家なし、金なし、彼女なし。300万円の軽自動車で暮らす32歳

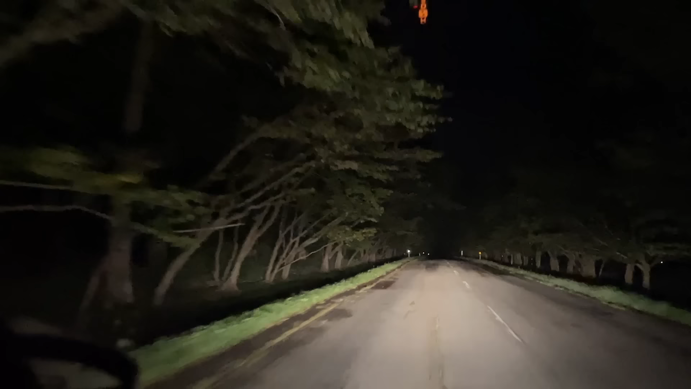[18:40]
ハイビームしないとハーツクライ、ハーツクライ、アルカセットハーツクライ。2005年のジャパンカップの実況再現ですね。ちょっと競馬に囲まれる環境になって余計競馬病がね発令してしまうというね、病気ですわ。ちょっと怖すぎるこの道怖すぎんだ、誰もいないし、なんか出てきそうな。いやこれが北海道のリアルな道ですね。
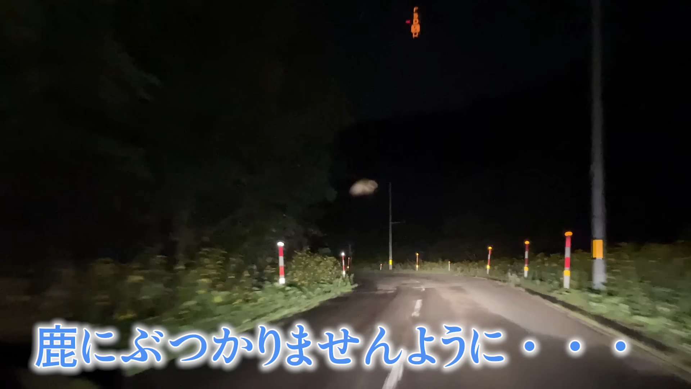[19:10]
鹿にぶつかりませんように。あの競馬は当たらないと困りますけど、鹿とは当たらないに越したことはないのでちょっとやっぱ外れ馬券いっぱい積んどこうかな当たらないみたいな。閑散としてるなやってるっていうレベルの場外馬券場です。